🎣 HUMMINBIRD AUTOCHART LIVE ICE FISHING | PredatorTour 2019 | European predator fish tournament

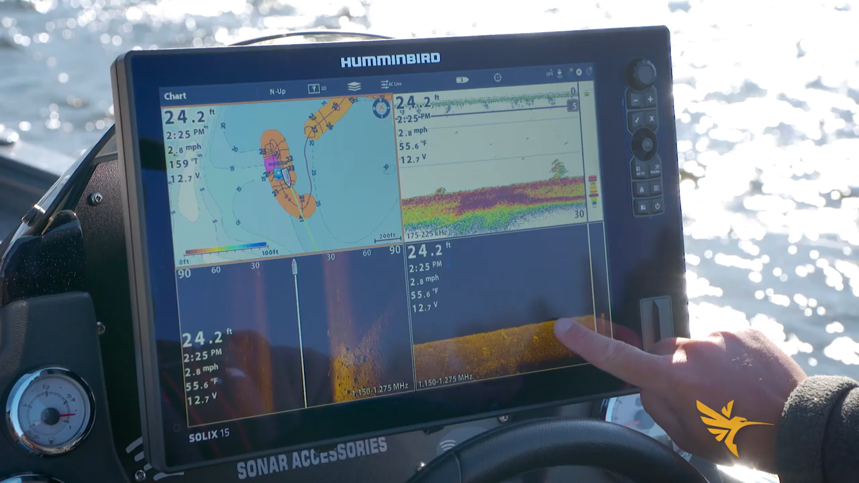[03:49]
On screen: depth 24.2 ft, speed 2.8 mph
So I'm on the end of the hard spot. That's important to know. And look at that. Those are the fish I'm going to be targeting first. Ice right there. You can see them on DI and actually get a head count on the number of individuals down there. I'm cranking up the sensitivity. There's several fish. I'd say at least a dozen. So I'm going to go ahead. Drop a waypoint on those fish. I'm going to go back and target those fish first ice. And we're going to catch them. And we're going to have this map with us. And we'll do a waypoint transfer as well.
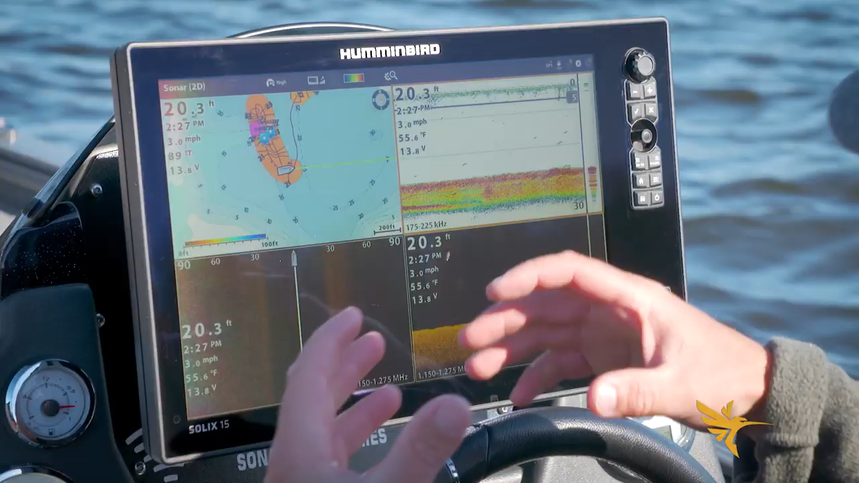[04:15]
On screen: depth 20.3 ft, water 55.6°F, speed 3.0 mph
But in general having the custom map and waypoints and being able to associate the two gives me a really great starting point first ice.
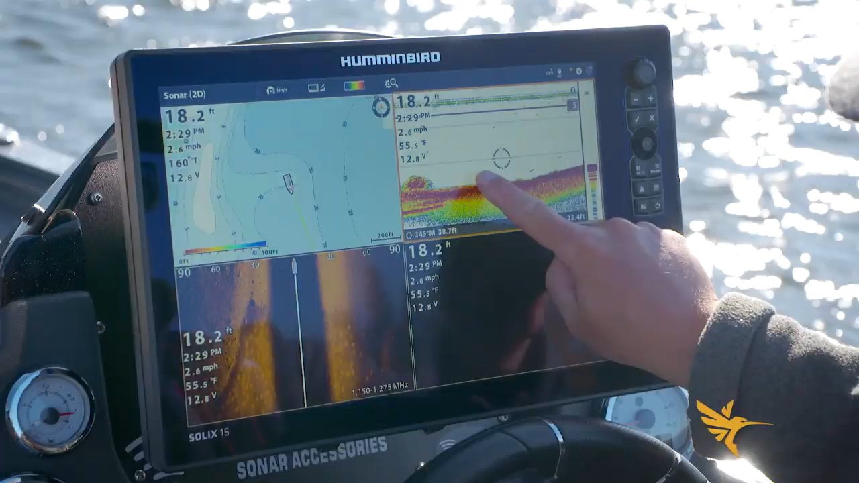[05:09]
On screen: depth 18.2 ft, water 55.5°F, speed 2.6 mph
I'm going to go ahead and drag this back. I'm going to go ahead and drop a finger on it.
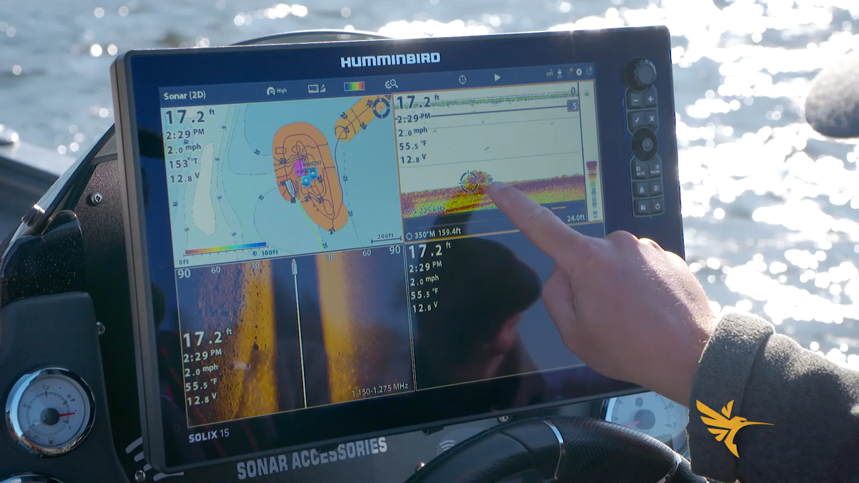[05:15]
On screen: depth 17.2 ft, water 55.5°F, speed 2.0 mph
And we're going to go ahead and mark a waypoint.
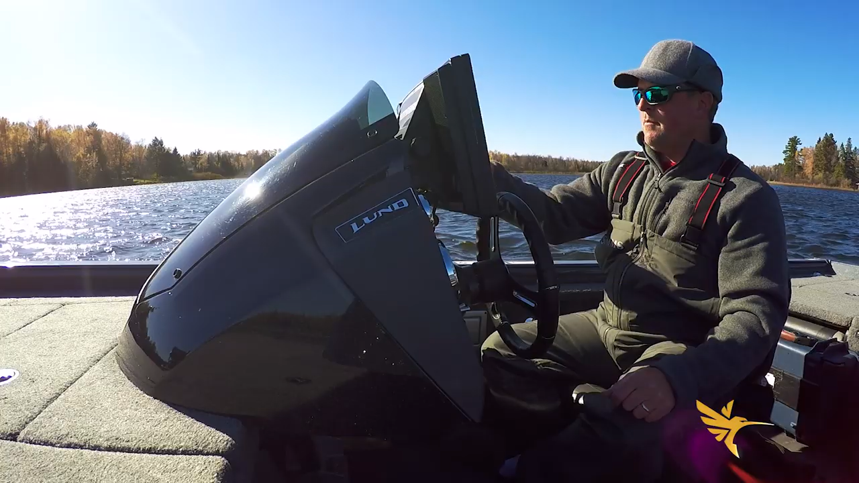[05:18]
Just another area for me to take a look at first ice.
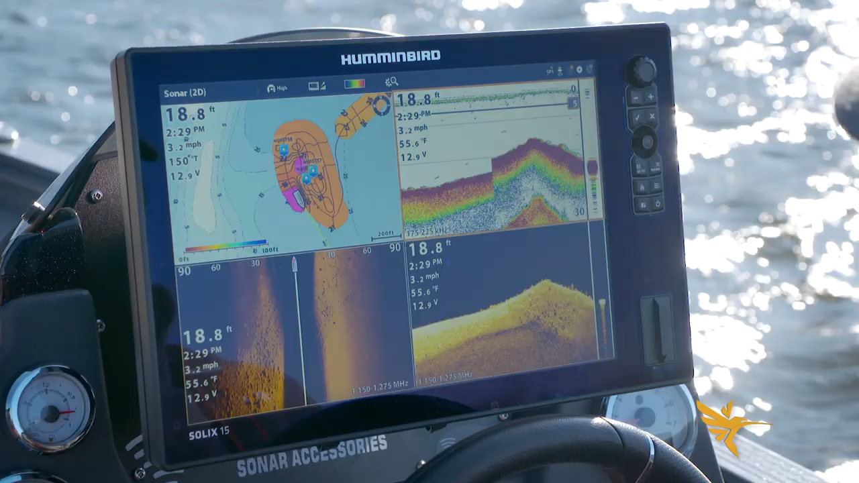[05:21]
On screen: depth 18.8 ft, water 55.6°F, speed 3.2 mph
And on those hardest spots it's giving me this pink color. And I can change that in the color palette.
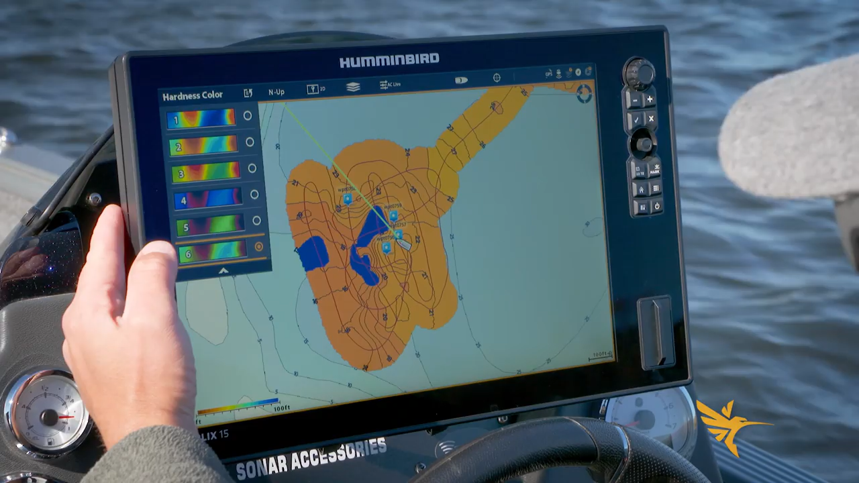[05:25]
But that's showing me the hardest most prominent parts of this structure.
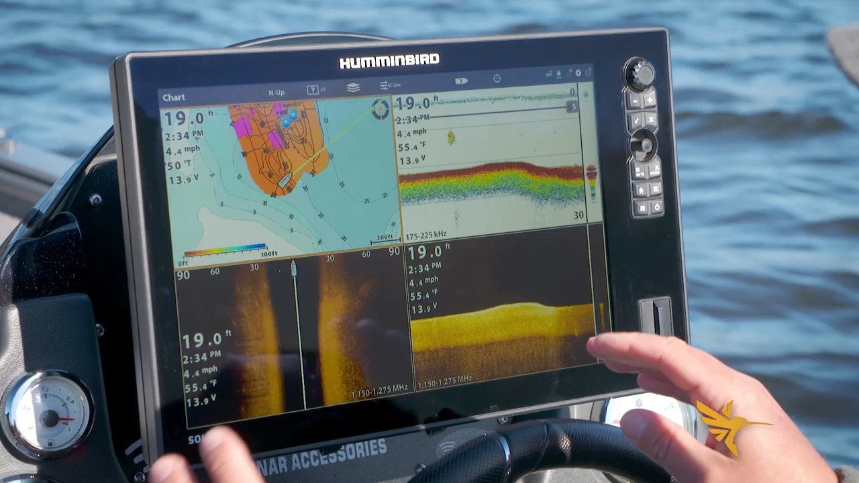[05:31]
On screen: depth 19.0 ft, speed 4.4 mph
The beauty of this Auto Chart Live functionality with Hummingbird is that this is private information. This is yours.
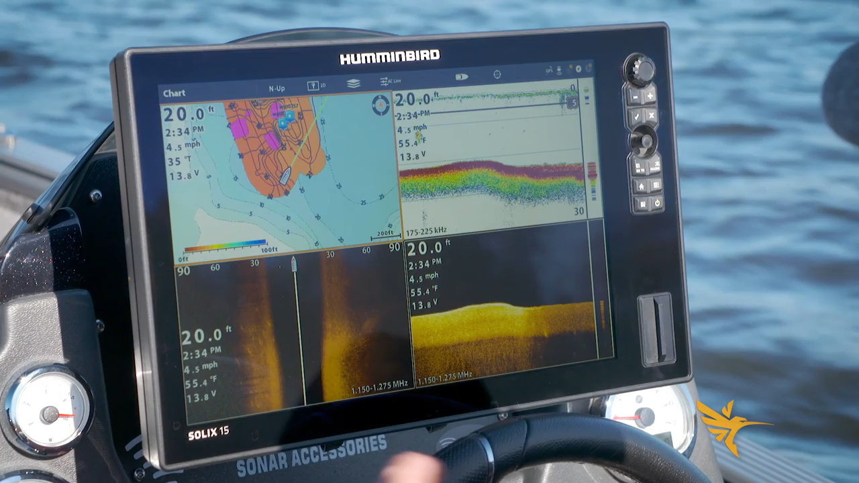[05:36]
On screen: depth 20.0 ft, water 55.4°F, speed 4.5 mph
You can share it with your buddies if you so choose. I've invested my own time. I want to have this for me.
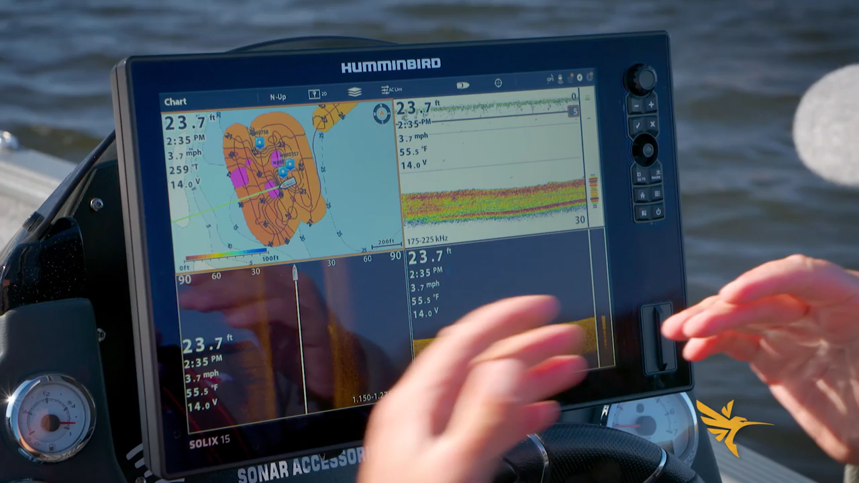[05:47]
On screen: depth 23.7 ft, water 55.5°F, speed 3.7 mph
I mean I'm not a professional surveyor. I'm just driving around.
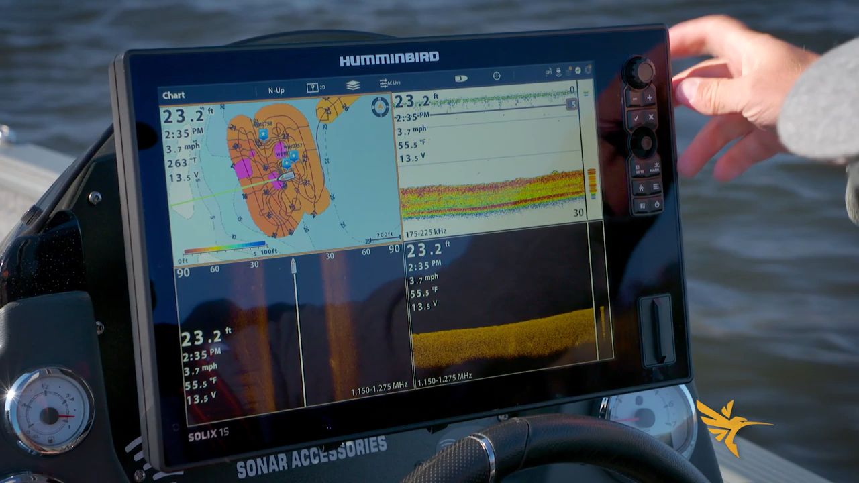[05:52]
On screen: depth 23.2 ft, water 55.5°F, speed 3.7 mph
But because it's additive it's refining and getting more accurate the more I drive in this area. But that's a really interesting thing to note here on the map. I'm going to zoom in and show you the steepness of that drop off. And look at that.
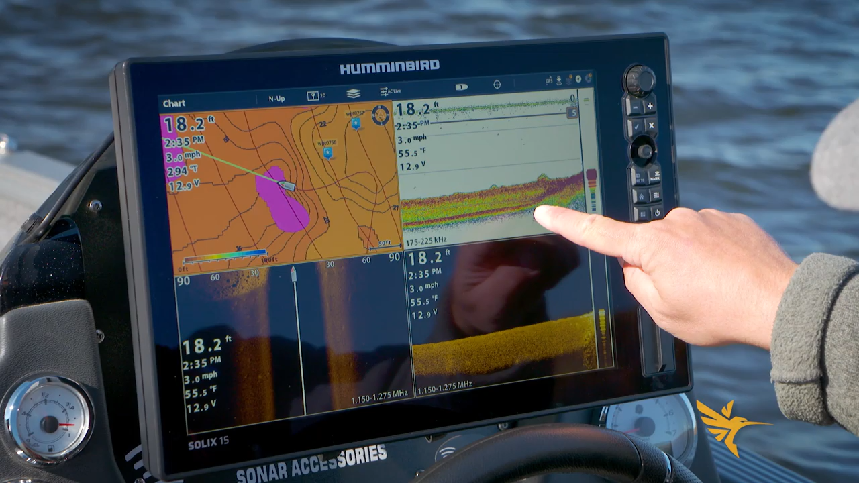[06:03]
On screen: depth 18.2 ft, water 55.5°F, speed 3.0 mph
We're going to come into this really hard patch right here. And take a look at down imaging. Here's my 2D sonar. Look at that. This information doesn't lie. It's extremely accurate and it will help you catch more fish.
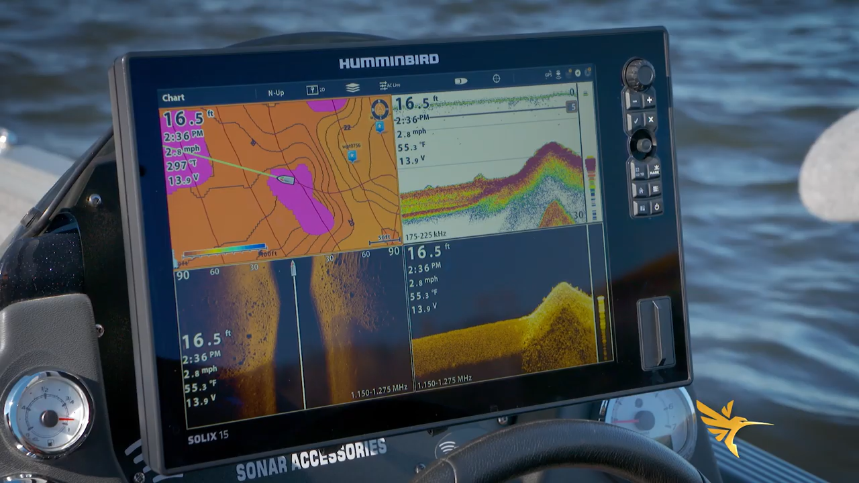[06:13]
On screen: depth 16.5 ft, water 55.3°F, speed 2.8 mph
Or figure out why there's fish where you are catching them.
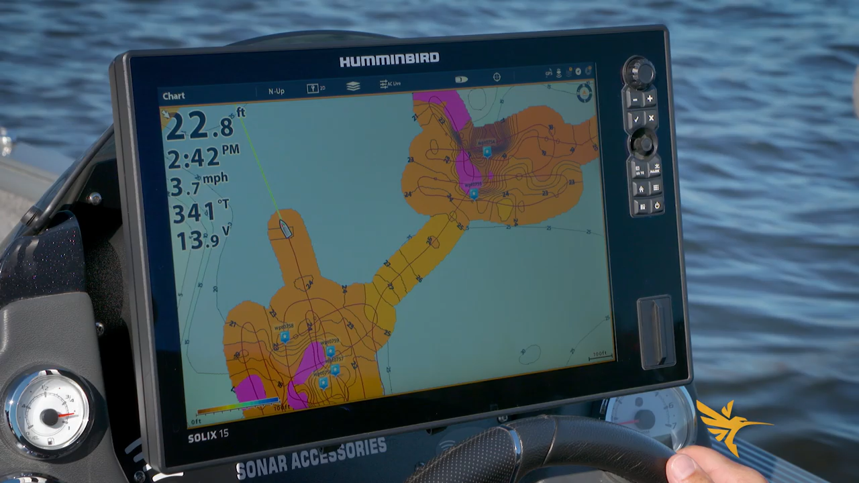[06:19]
On screen: depth 22.8 ft, speed 3.7 mph
So literally 20 minutes of driving on each spot. We got two beautiful custom maps. I'm able to take what I figure out here to other parts of the lake. Okay fish are on hard soft bottom transitions. Look at we're coming into hard.
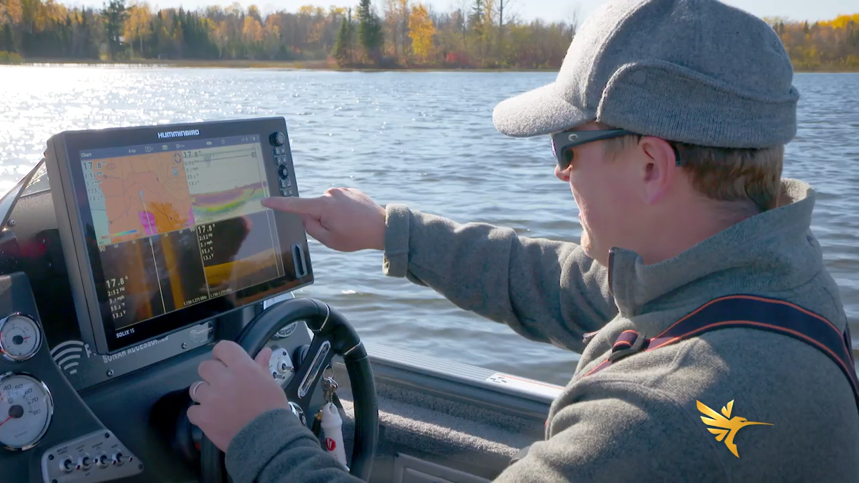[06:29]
We're coming into hard. It's soft soft soft. Look at this pink line when I hit it. Okay we've hit pink.
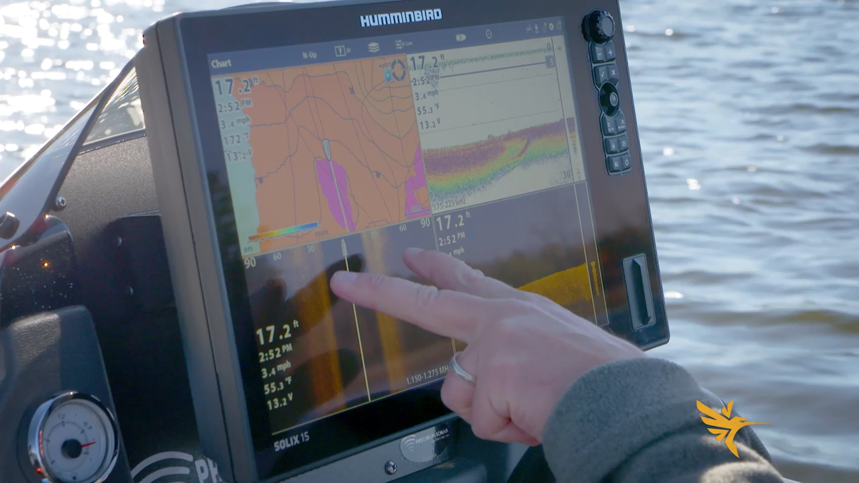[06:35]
On screen: speed 3.4 mph
Look at that. Boom. We're in good rock. I mean that's nuts on.
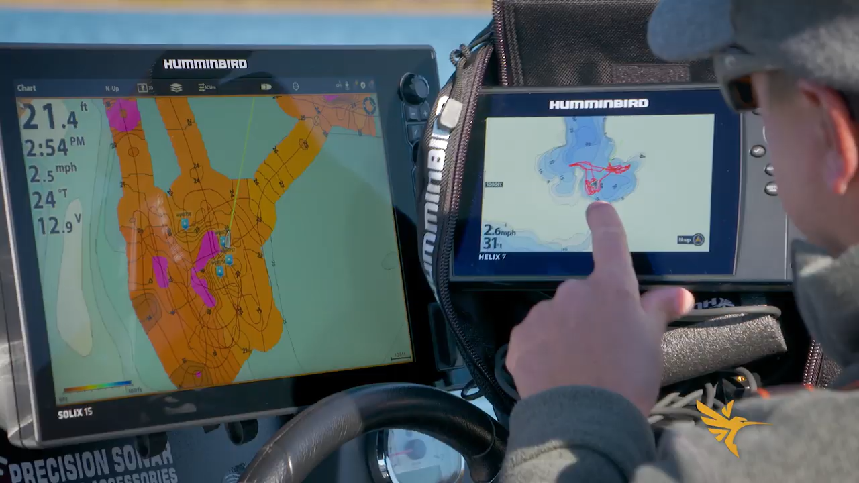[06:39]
On screen: depth 21.4 ft
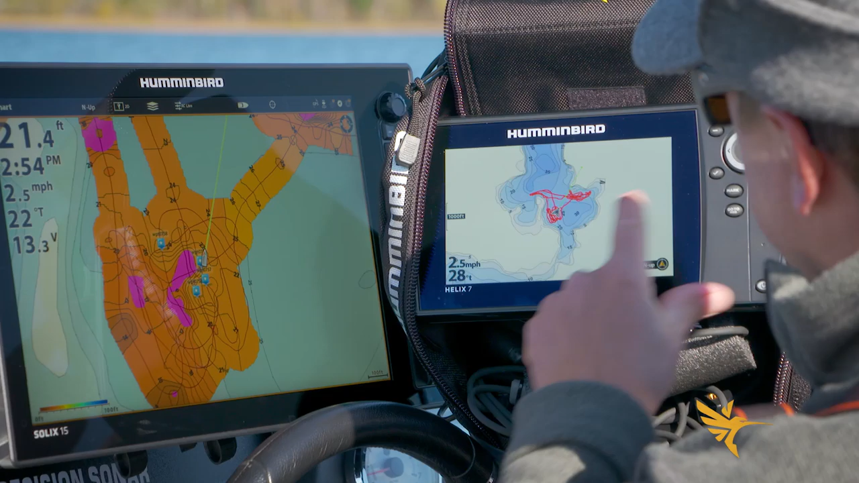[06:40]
On screen: depth 21.4 ft, speed 2.5 mph
Very generalized map. I'll zoom in on there. You can see all the lines we've driven over the top. Look how general that is.